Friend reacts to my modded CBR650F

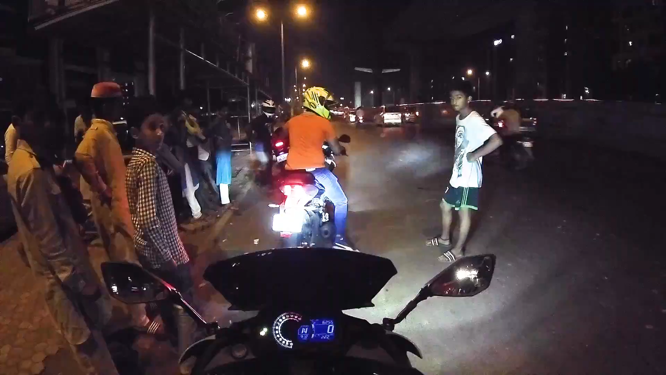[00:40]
And then we'll be, wow, kya light hai bhai, puri road pe hangama kar de rahe. And then udhar se choti si ride maar rahe, that's the plan. So let's go.
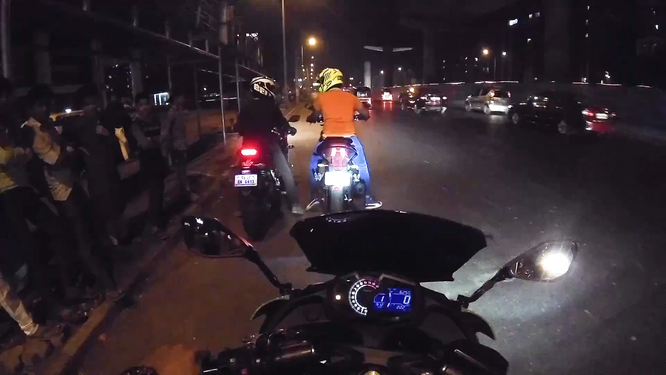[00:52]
Oh man, this thing is too silent after riding my bike.
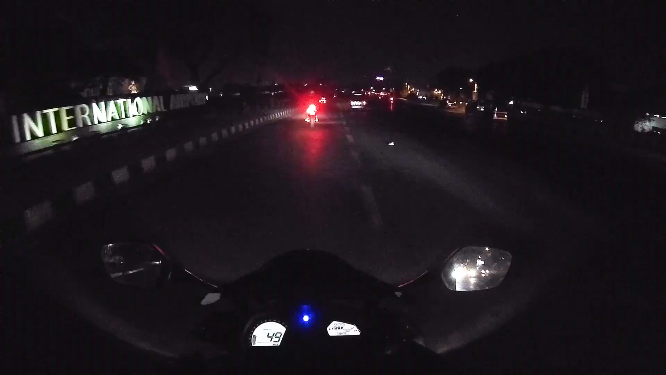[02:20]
वी आर परफेक्टली ऑन टाइम आई गेस बिकॉज नो वन हैज अराइव्ड येट. कपल ऑफ बाइक्स 1000 हैं, ER6N हैं, पुराने अपनी पुराना प्यार होंडा है, 1000 RR 5 blade, R1 द एक्सटर्नर, निंजा 650 और दो डोमिनार.
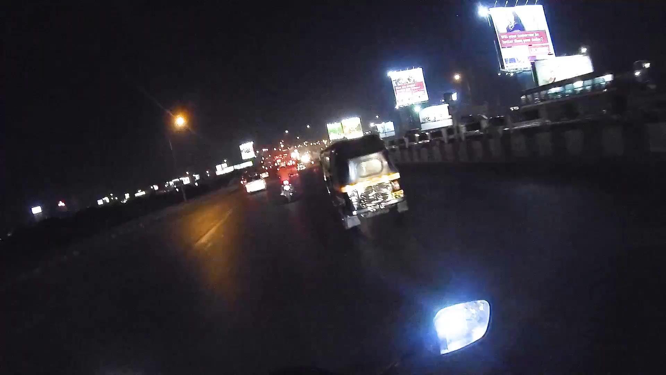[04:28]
Nahi, bad comparison. Fir Marine Drive bhi aata. Ha, reclamation.
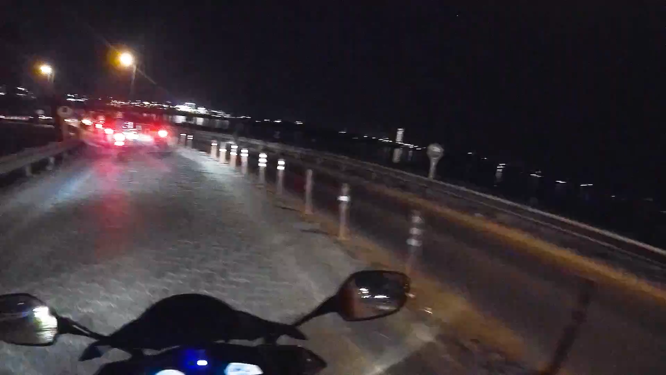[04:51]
So apparently there's a new rule here that paver blocks are not allowed because they're causing accidents, and they're replacing them with cement roads. You know, that's like replacing, you know. That's like replacing
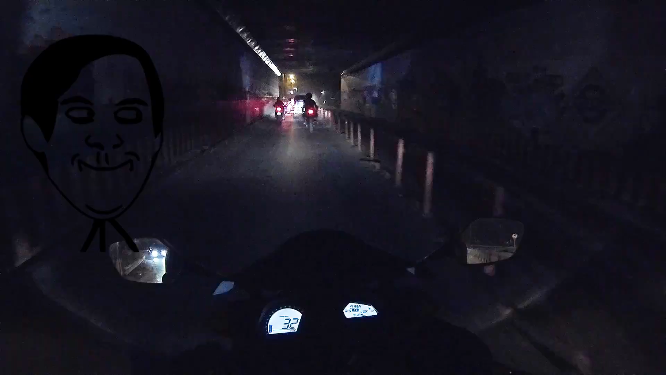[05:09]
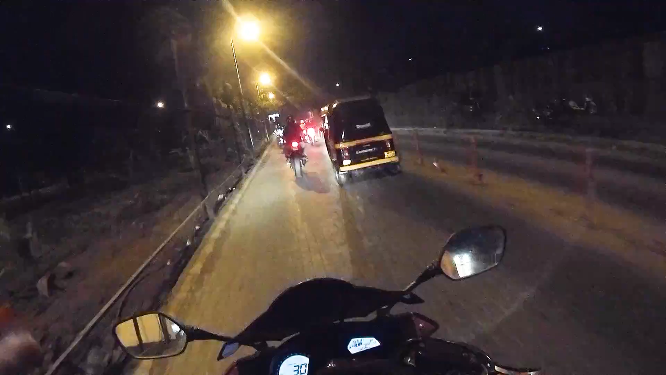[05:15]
रिप्लेसिंग बम बम बम बम बम बम बम बम वेज बिरयानी विद पुलाव
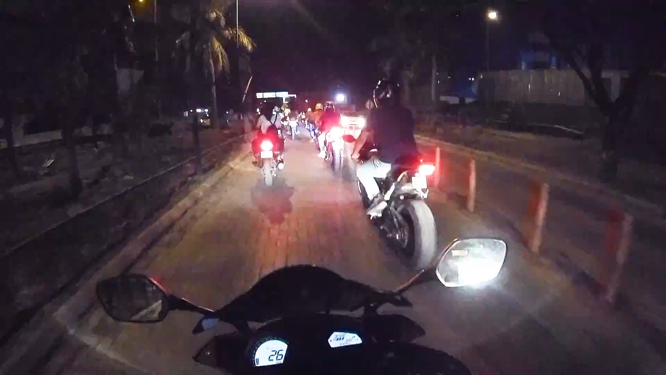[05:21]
इट्स प्रीटी मच बेसिकली द सेम थिंग नो ऑफेंस टू वेजिटेरियंस लेकिन पिंडा गाड़ी उतना स्किड होती ये टूरिंग टायर्स तो ग्रिप ही नहीं पकड़ते पिंडे के सीमेंट रोडों पे लाइक एन ईयरगैज़म फेस्ट लाइक 1 2 3 4 कितने गाड़ियां हैं भाई कितने तो भी है द बिगेस्ट जोक इज गोइंग टू बी फाइंडिंग द पार्किंग